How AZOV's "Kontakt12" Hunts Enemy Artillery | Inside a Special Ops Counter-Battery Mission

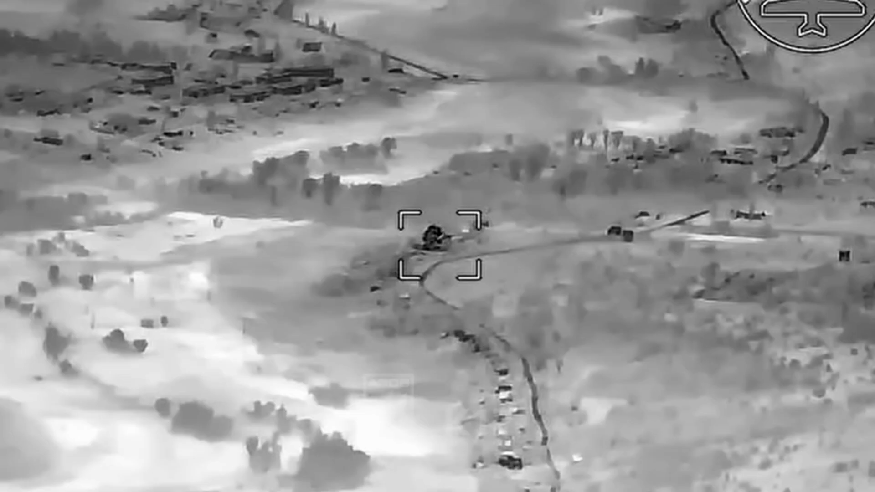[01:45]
Precisely. The system analyzes those tiny time differences and calculates the exact spot the sound came from.